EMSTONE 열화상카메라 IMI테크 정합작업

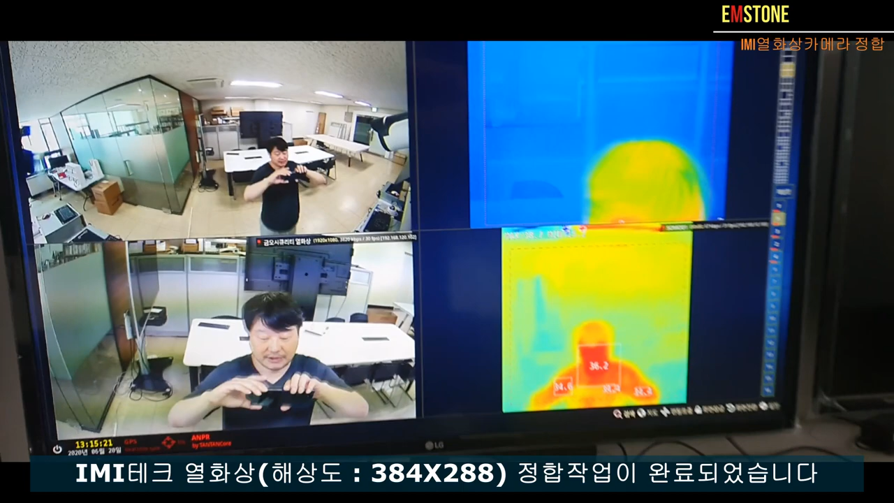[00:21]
여기 보시면 오른쪽 편에 그 아래는 이제 그 금호 열화산 카메라고요. 위에는 이제 IMI 테크 그 화질이 굉장히 높은 겁니다. 예, 해상도가 384x288입니다. 그 상당히 좀 고가의 그 열화산 카메라고요.
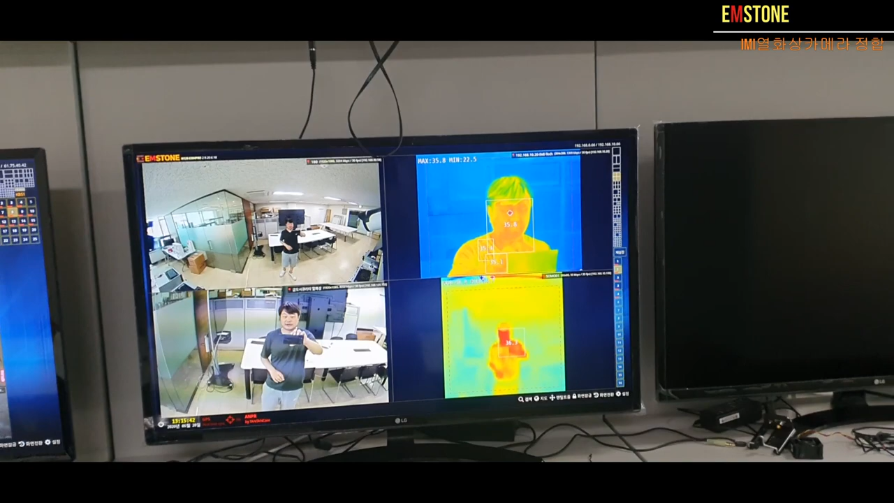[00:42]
해상도가 좀 크기 때문에 이 카메라는 약 한 3m에서 5m 그 먼 거리에서 이제 측정하게 되는 그런 장비입니다.
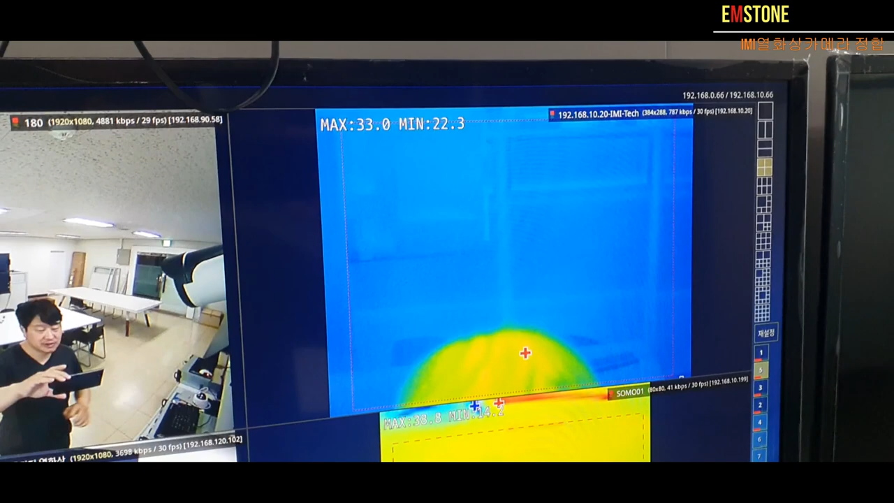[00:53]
여기 보면 여기 영상에서는 잘 안 보이시겠지만 제 핏줄도 보입니다. 이게 뭐 이렇게 보면 좀 약간 신기한 부분이 있는데 카메라는 이렇게 생겼고요. 여기 오른쪽에는 뭐 요거는 이제 소모고요.
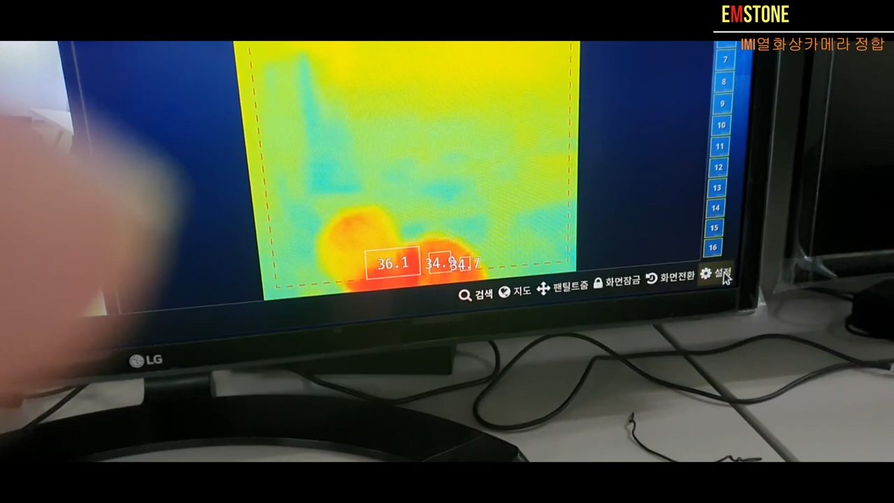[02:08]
연동해 놨습니다. 이 지금 IMI 테크 같은 경우는 그 기가빗 이더넷으로만 동작을 합니다.
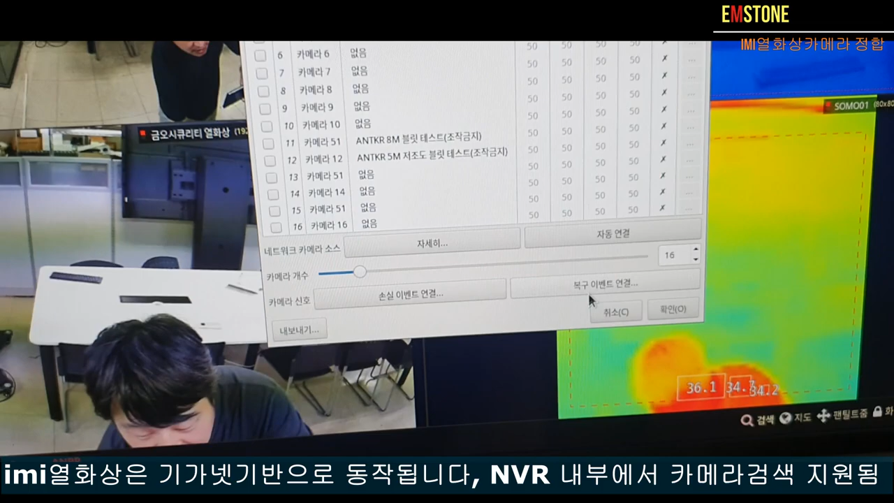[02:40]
상자처럼 이렇게 그 디스플레이 할 수가 있고요. 지금 여기 보면 다른 카메라들은 제가 오프셋을 좀 조정을 해놨거든요. 근데 IMI 테크는 오프셋을 조정하지 않고
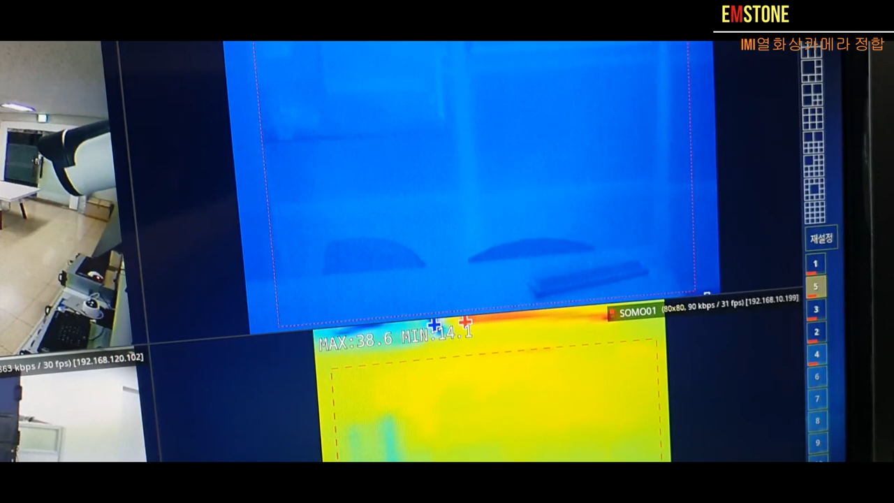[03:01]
방사율만 설정을 했는데 온도가 맞습니다. 이게 좀 대단한 것 같습니다.
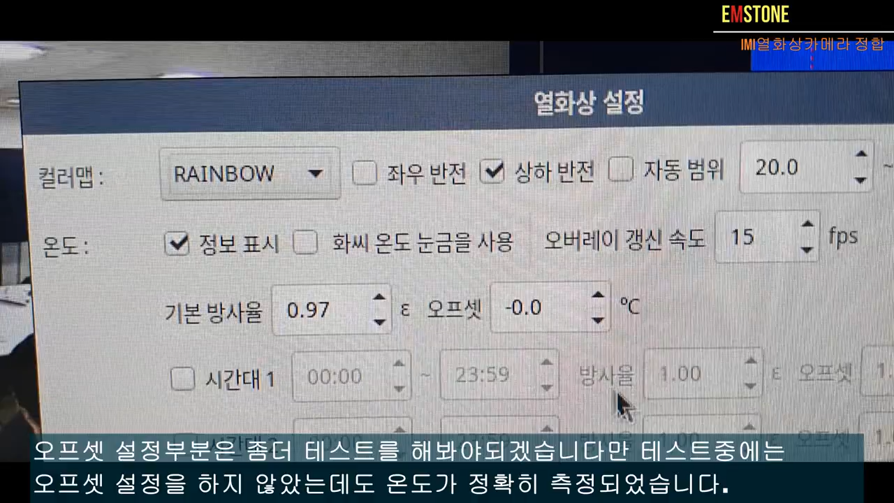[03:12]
지금 오프셋 전혀 안 건드렸거든요. 오프셋이 그냥 0, 0입니다. 그냥 방사율만 적어놨는데 온도가 제대로 나오고 있고요.
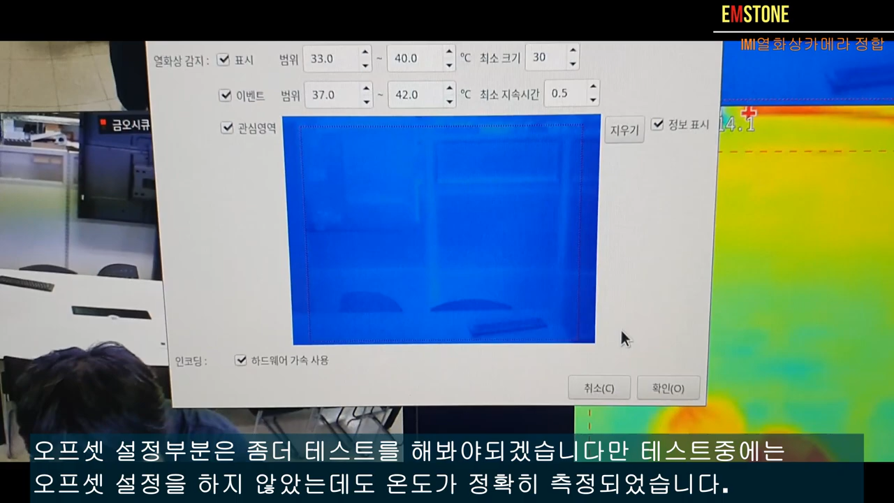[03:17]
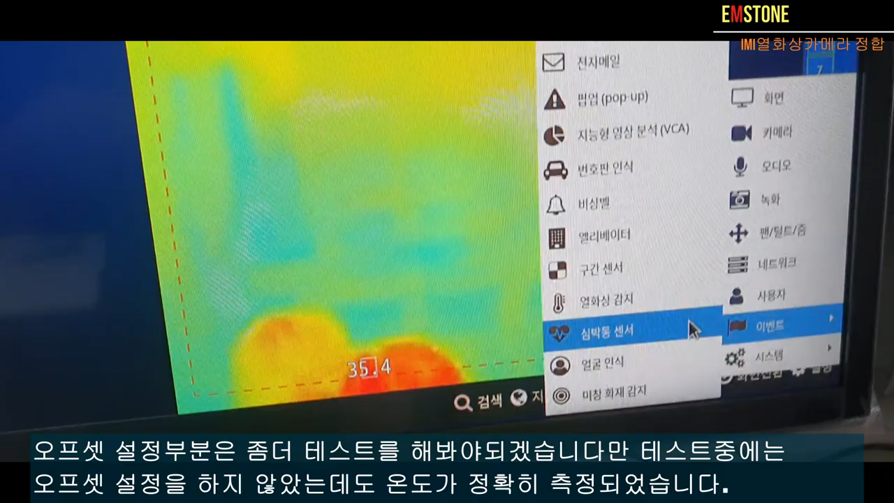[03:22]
다른 카메라를 제가 좀 보여드리겠습니다. 다른 카메라
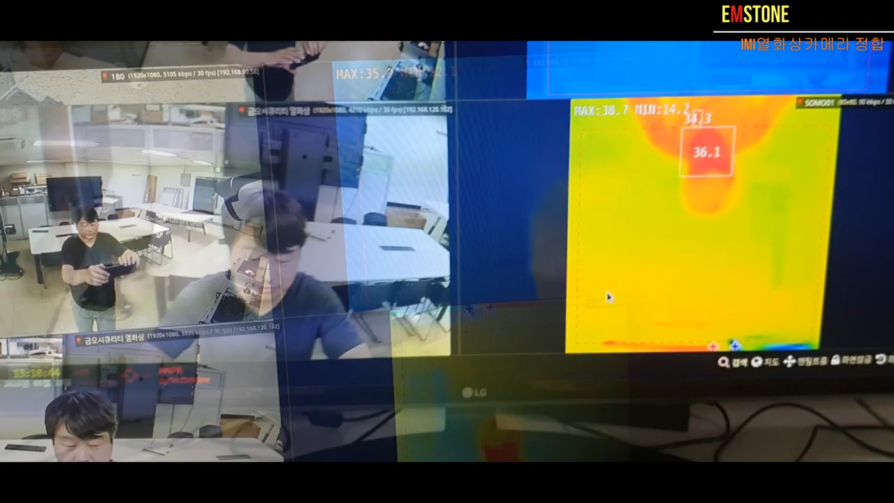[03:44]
자, 거리가 그 상당히 이 카메라는 좀 해상도가 크기 때문에 2분할로 일단 해놓고,
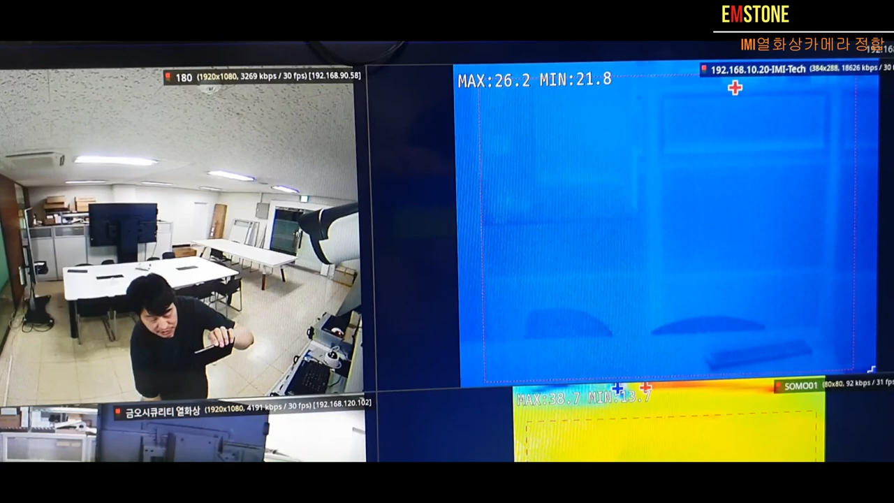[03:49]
제가 이제 먼 거리에서 좀 보겠습니다. 지금 먼 거리, 그러면 제가 한
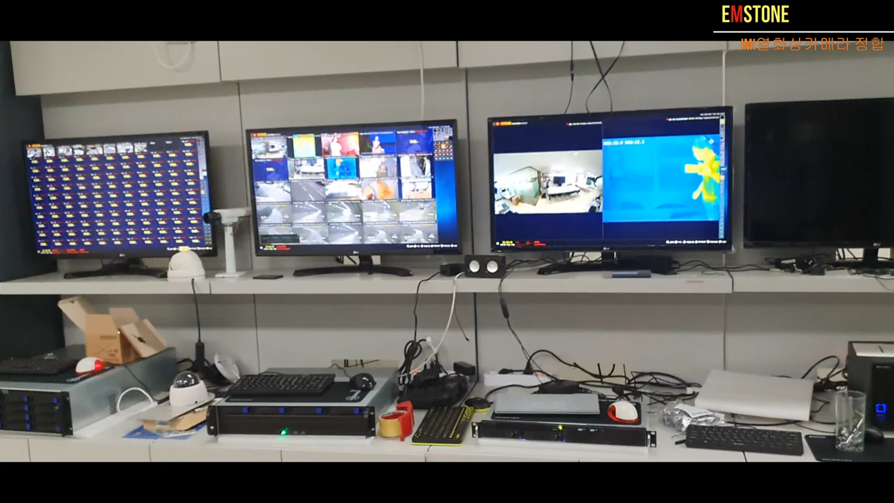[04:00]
이 책상 너머로 와야 될 것 같습니다. 이게 뭐, 멀어서 잘 보이실지 모르겠습니다. 제가 줌을 좀 한번 해볼게요. 카메라로.
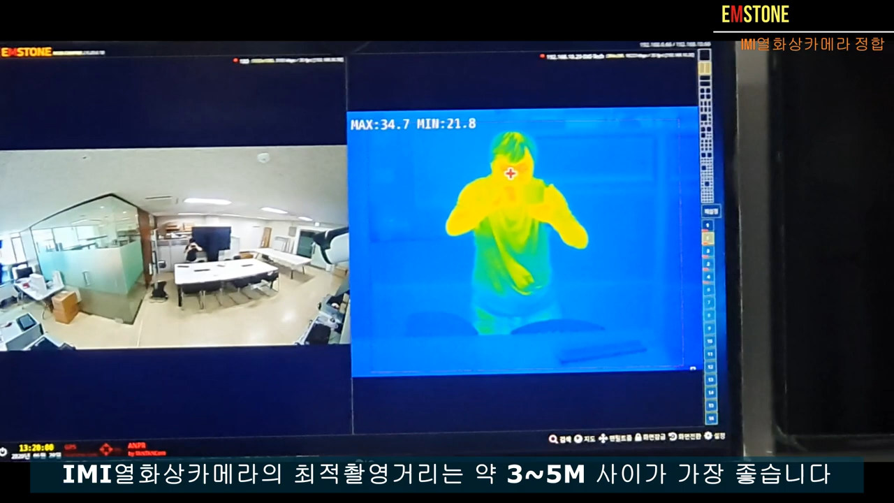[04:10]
예. 잘 보이시려는지 잘 모르겠네요. 예. 예, 하여튼. 아이고. 줌을 하니까 잘 컨트롤이 잘 안 되네요. 아이고. 예.
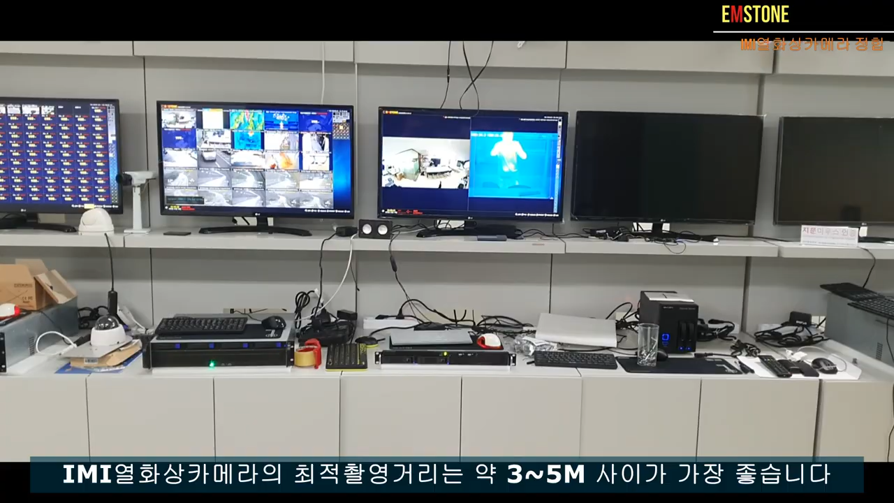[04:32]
자, 다시 가까이 가서 좀 설명을 좀 드리겠습니다.
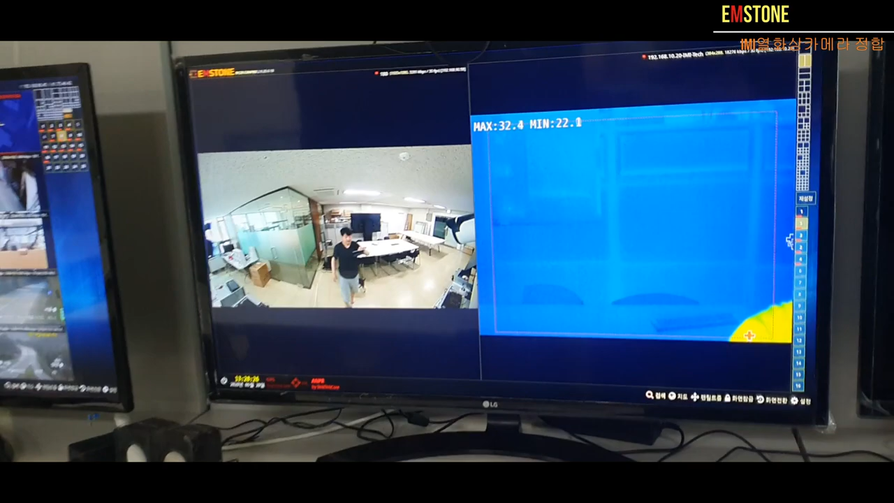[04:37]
그 카메라는 지금 런칭이 됐고요. 이 카메라입니다. 지금 제가 에어컨을 켜놓은 상태여서 에어컨 앞쪽에 갔다 왔더니 좀 온도가 좀 낮아졌고 역시 그 저희 그
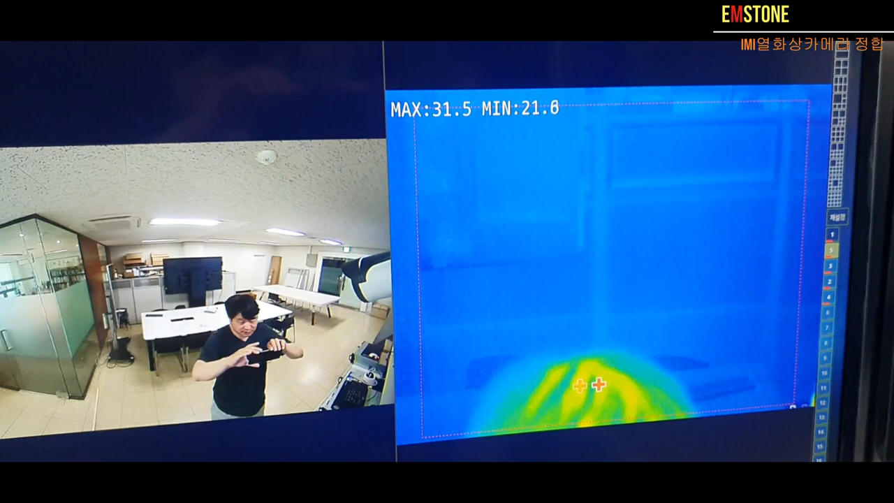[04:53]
시스템에 제가 강제로 좀 온도를 좀 이벤트 온도를 좀 낮춰 보겠습니다. 온도 높은 장치가 지금 없으니까 제가 좀 여기 보면
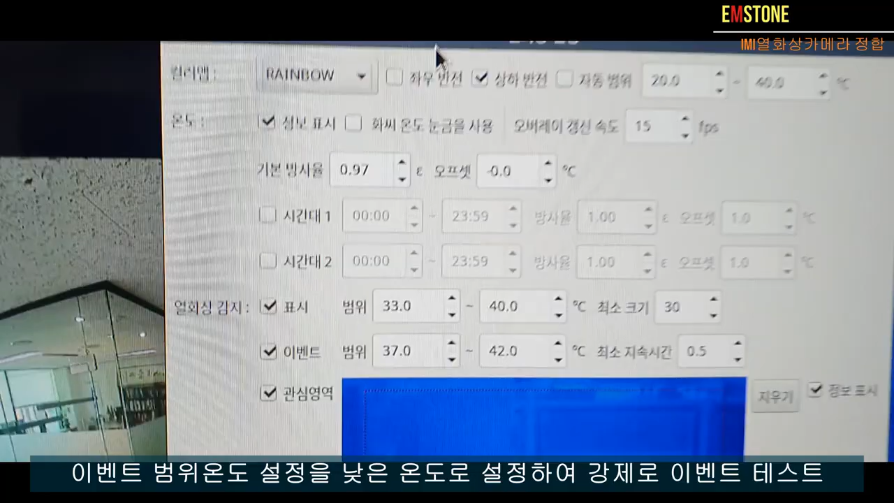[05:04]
온도가 37도에 지금 걸리게 해놨는데요.
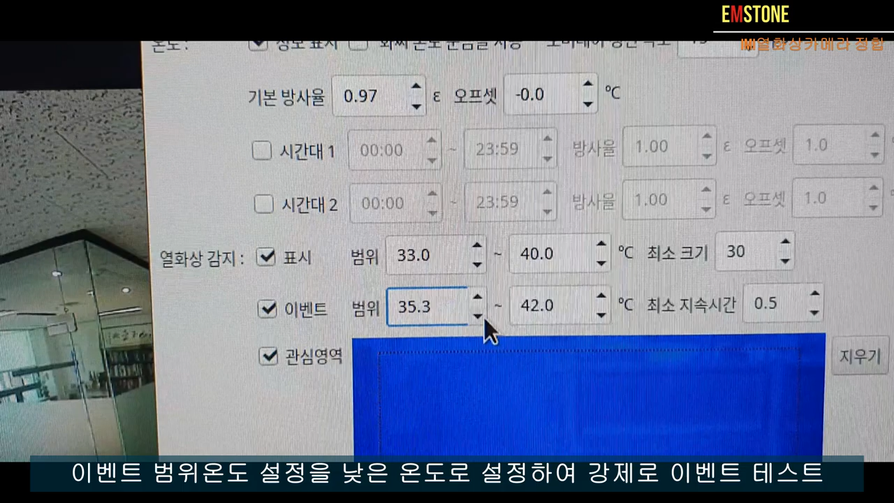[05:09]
요거를 좀 낮추고, 제가 좀
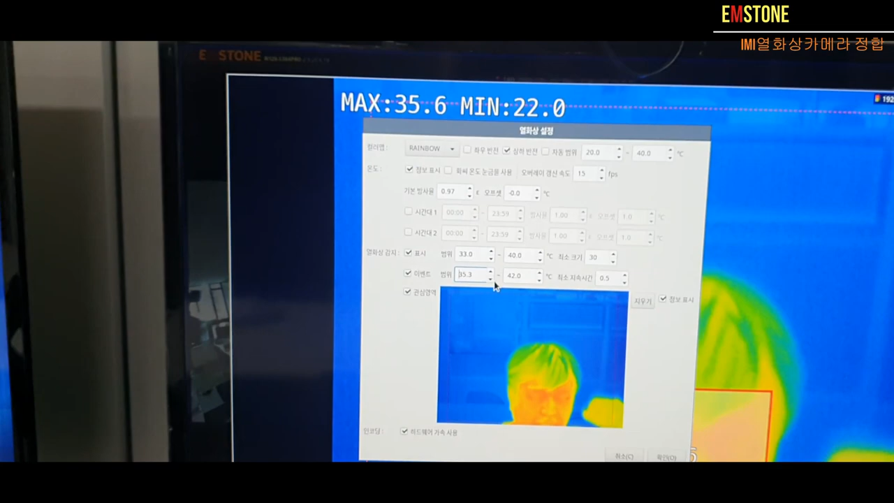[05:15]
높은 온도가 감지되었습니다. 이런 식으로 이제 팝업이 확인이 됩니다. 필요합니다. 높은 온도가 감지되었습니다.
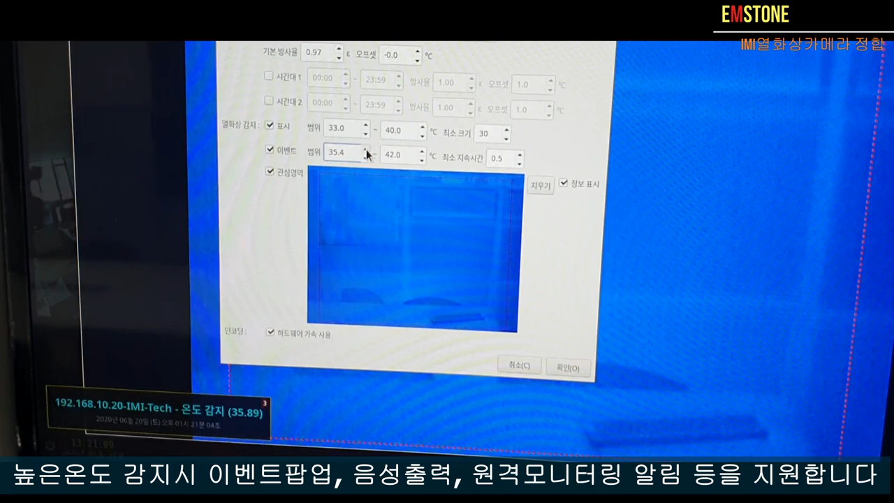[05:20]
확인이 필요합니다. 높은 온도가 감지되었습니다. 확인이 필요합니다.
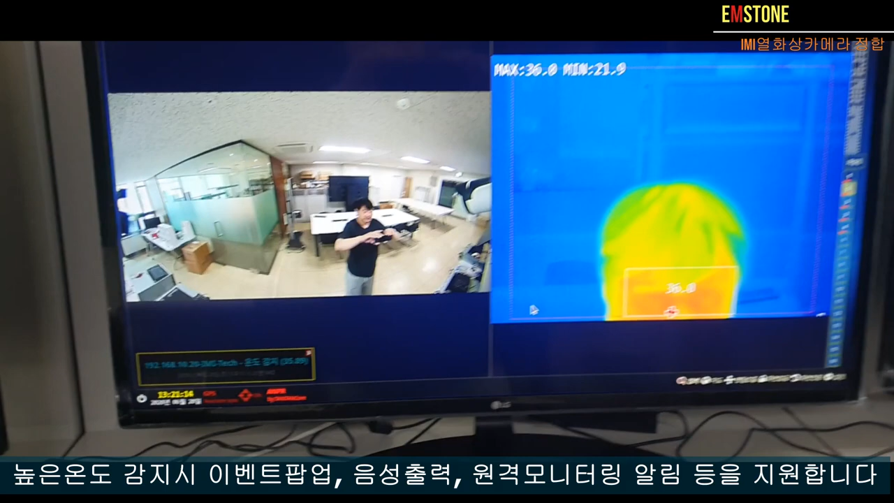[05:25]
저런 식으로 이제 팝업되고 이제 연동 다 해놨습니다. 그래서 나중에 이제 런칭 되면 저희 그 카메라 이제 열화상 카메라 라인업으로 제가 지금 런칭할 예정입니다. 런칭 되면 그때 전부 다 다시 좀더 현장에 설치하고 또 상세한 내용으로 알려드리겠습니다.